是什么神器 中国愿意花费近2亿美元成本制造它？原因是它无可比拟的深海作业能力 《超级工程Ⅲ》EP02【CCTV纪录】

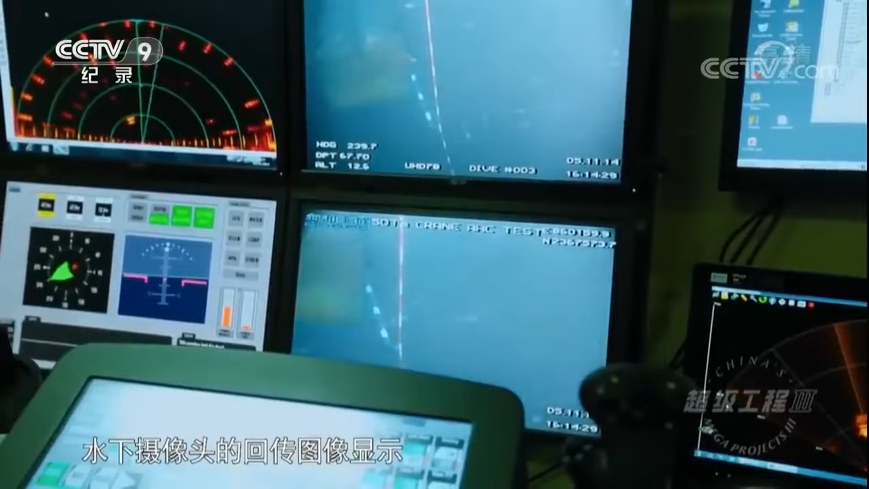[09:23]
水下摄像头的回传图像显示